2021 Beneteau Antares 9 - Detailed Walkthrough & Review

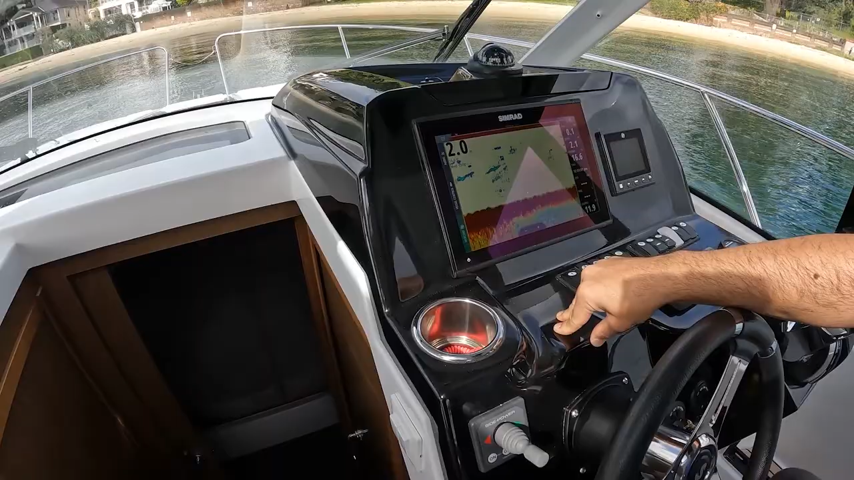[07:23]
And we have a fish finder. So for you fishers out there, this boat is fishable. Single drink holder, decent size. So you can have a tinny with a cooler in this holder and that will fit in nicely.